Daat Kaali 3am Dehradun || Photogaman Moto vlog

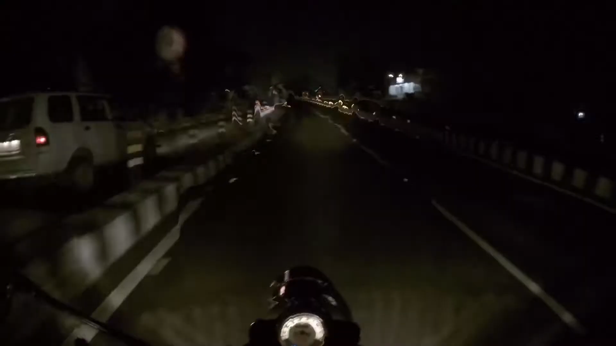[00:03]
it's 3 26 in the morning so I've reached a ISBT flyover and here light is not going to be here it will be very good
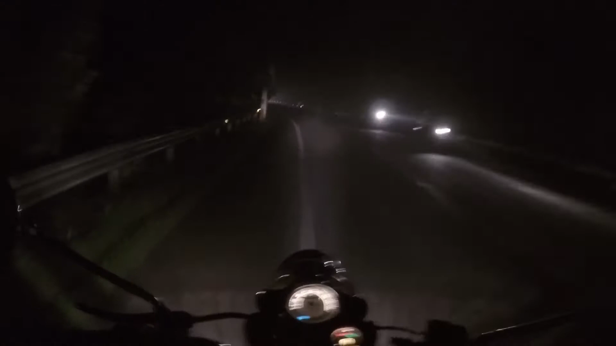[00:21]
okay so I am on Dehradun, Delhi highway and this road has been blocked and there are many barriers behind and here is a lot of dark I am seeing the other vehicle